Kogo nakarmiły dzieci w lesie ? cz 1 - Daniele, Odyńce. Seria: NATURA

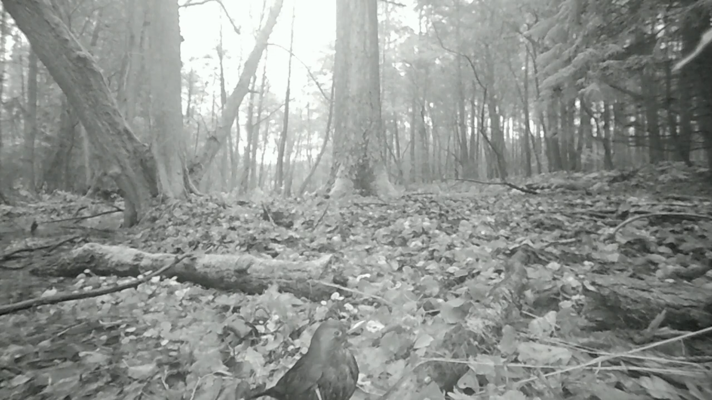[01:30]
Lisek jest zainteresowany prawie wszystkim na swoim terenie, ale to nie jego pokarm. Ptaków natomiast już tak. Przeleciały z samego rana. Cały dzień się nic nie działo, aż w nocy pojawił się potężny odyniec.
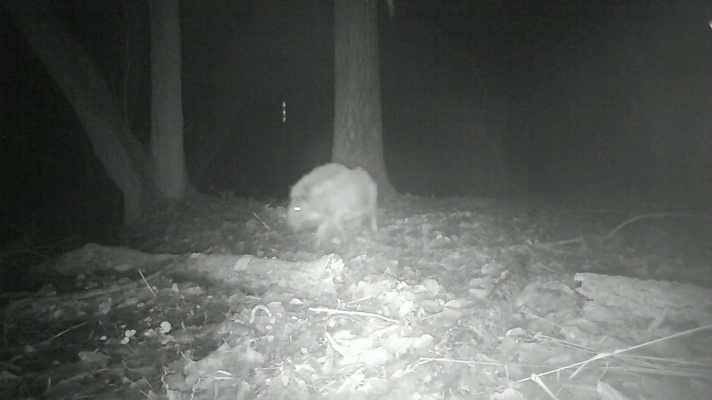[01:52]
Zwiadowca. Odyńce teraz chodzą same, ewentualnie w stadach, w atachach takich odyńczych, ale ten pojawił się pierwszy i postanowił przeprowadzić kumpli tej samej nocy. To są potężne dziki.
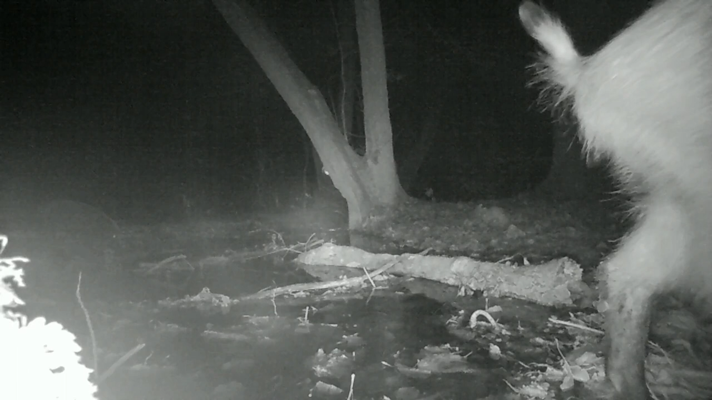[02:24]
Tam jest bardzo dużo polowań na tym terenie. Też dużo dzików widziałem postrzelonych. Natomiast nawet nie były w połowie tak duże jak te. Zobaczcie, jeden z nich obwąchał fotopułapkę. Jest to pierwszy zwierz, który w ogóle się zainteresował tym zapachem. One są bardzo czułe, natomiast przeszły. Przeszły, zainteresowane były burakami. I one w zasadzie otworzyły tą miejscówkę przed innymi zwierzętami, które czuły zapach dzików.
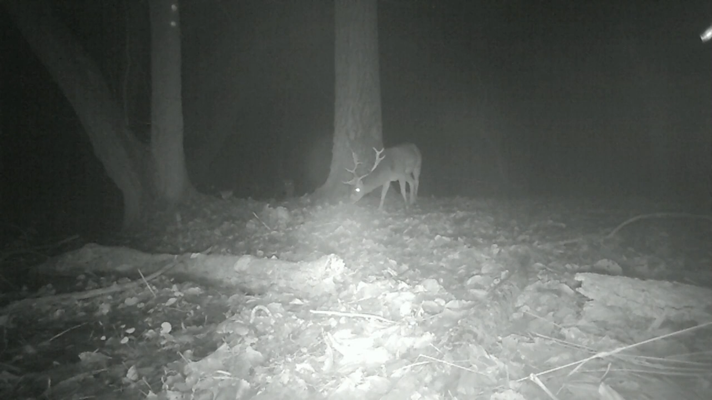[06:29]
One albo podróżują samotnie w tej chwili, albo w parach lub kilka byków. Jednak zawsze idzie jeden po drugim, chyba że się spotykają gdzieś na polanie, w miejscu docelowym. Tutaj duży, dorosły byk przygarnął młodszego.